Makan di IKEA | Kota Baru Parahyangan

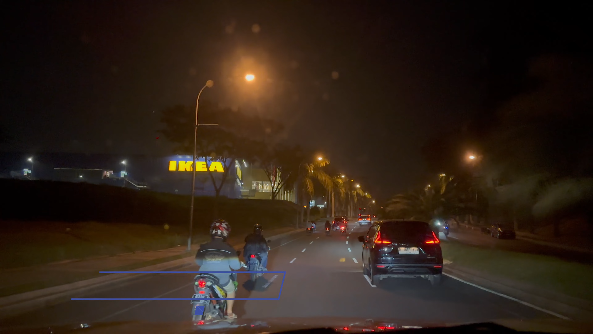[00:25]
Lo guys, nih kita sudah sampai di IKEA di kota baru